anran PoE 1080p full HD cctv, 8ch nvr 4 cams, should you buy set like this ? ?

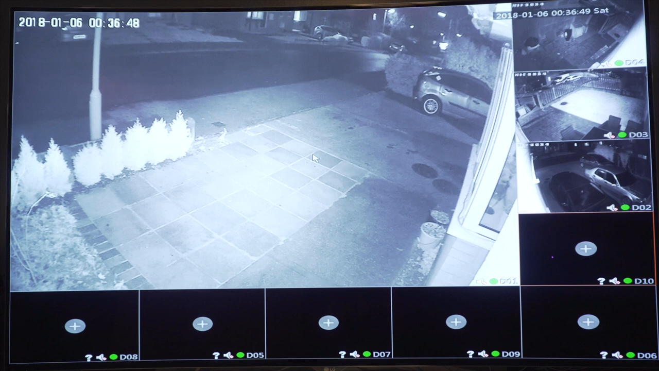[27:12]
It was a bit of a challenge. But anyway, out of this old kit, I would not recommend buying with these cameras. NVR itself, yes, 1TB. Yes, you can connect it to the internet and watch it on the mobile phone device, live stream, whatever you are,
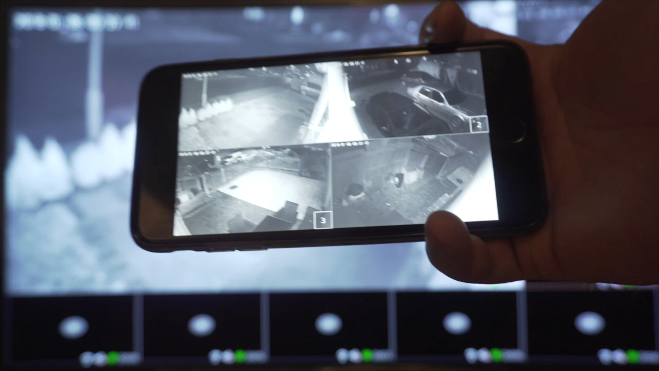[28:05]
and I've tried everything, I mean, connecting and checking how it looks and everything on the phone. Yes, connects really quick, you can instantly see what's going on.
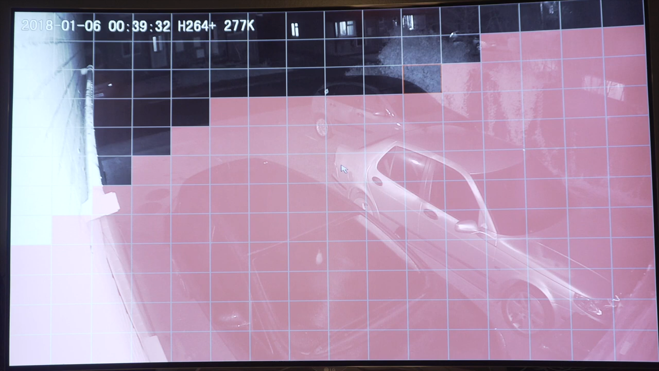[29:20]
But, I've tried that, and it's still so sensitive, on lowest settings.
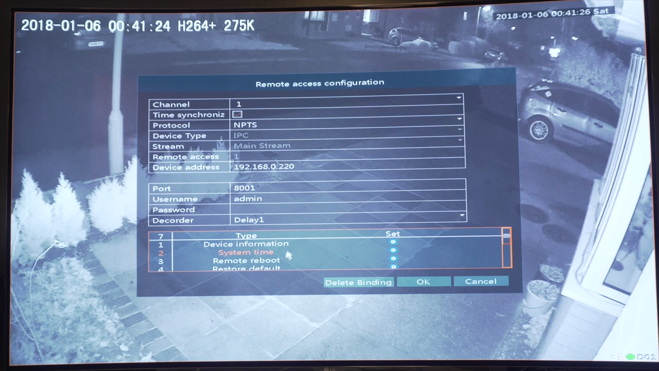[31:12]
I've tried this. That's the best resolution. I got it out of them. If you set it up to what it was. Which is like, everything was on 50. It's horrible. It's horrible. I mean, yes. Picture itself. Not bad. But, when you wanna see the plates, number plates of the vehicle.
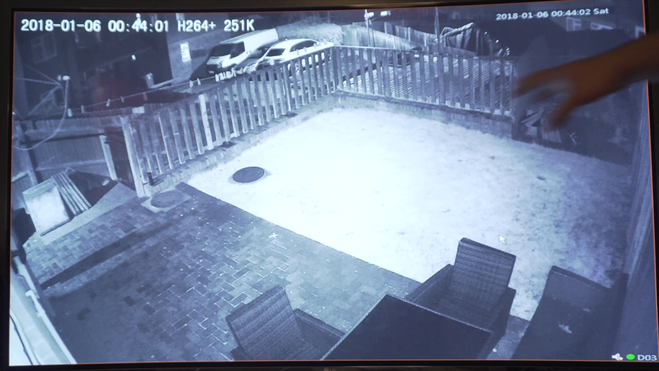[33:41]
You've got light in there. Um. So, it's. It's. It's covering up that area. So, I can see it quite far away. Um. With that separate lighting. Now. Cameras. Infrareds. They are just right here. So, the grass. This is the grass area. Nice low one in there. That's white. It shouldn't be white. It shouldn't be that much white. I mean. It's so. So bright white. It's like a snow in there. But it's no snow in there.
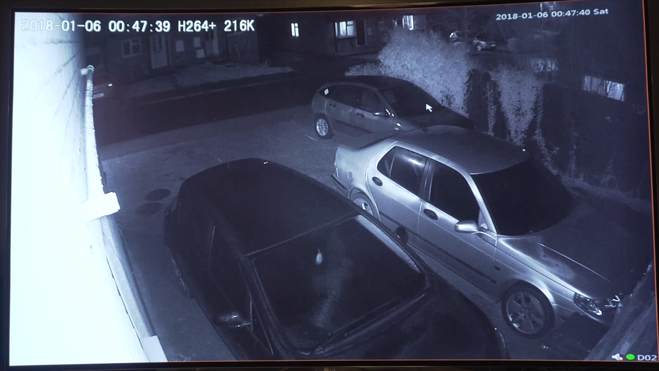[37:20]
Um. Car park. Right. Next to the house. The daytime. It was. Uh. Other cars. Right parked. Right by the road. So I was trying to see the. The number plates. You. You can't read them. It's just. Quality so bad. That you can't read them. There's no way you can read the. The plates. I tried adjusting again. Each camera. You can adjust. The. All the. Settings. I tried it.
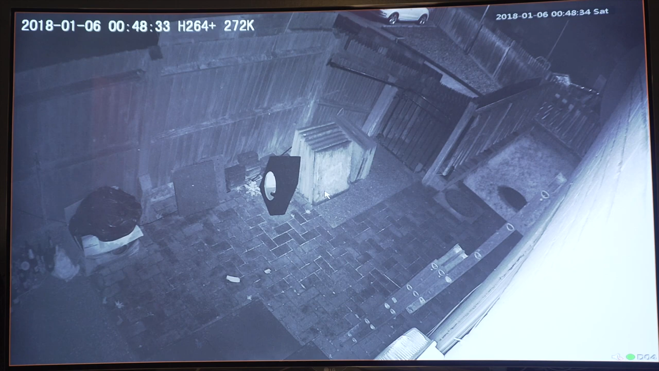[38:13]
It is. Well nothing. Nothing to see over here. It's just a. Corner that is. Blind spot. So I set the camera there. There. Other than that. I mean. All these. You can attach more cameras. Cause it's empty. Um. Empty channels there. I only got four here. So you can set up eight. On this. On this. Um. NVR. It's showing up to ten. But I don't know why. Um. That's the way system is. To fill it up. Fill it in the screen. Probably. Um. But anyway. Um. I'm gonna make.